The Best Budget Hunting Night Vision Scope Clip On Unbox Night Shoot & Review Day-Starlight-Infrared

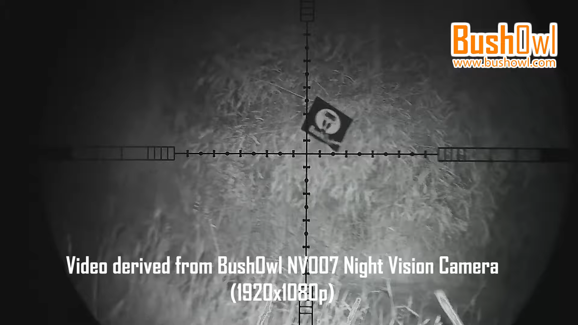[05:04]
The footage Bushall NV-007 recorded, which is derived the micro SD card. The video is with sound recording, unless you turn the microphone off, by the menu.